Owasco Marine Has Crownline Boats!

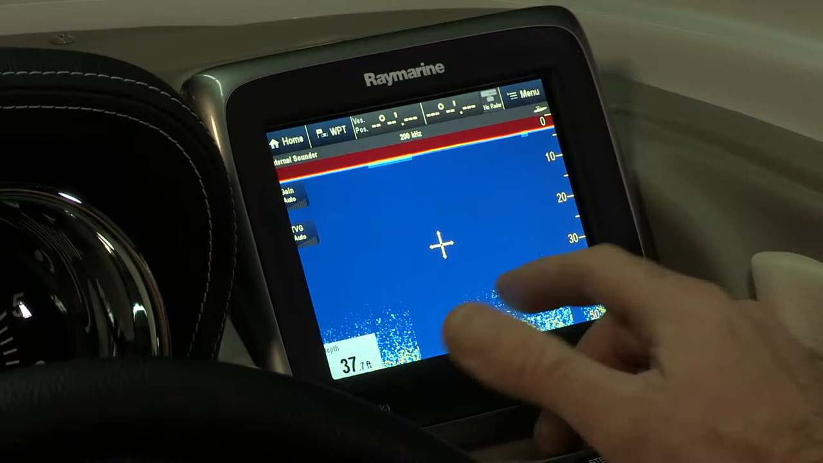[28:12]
So what this is a high-definition sonar and a transducer that really picks up the bottom.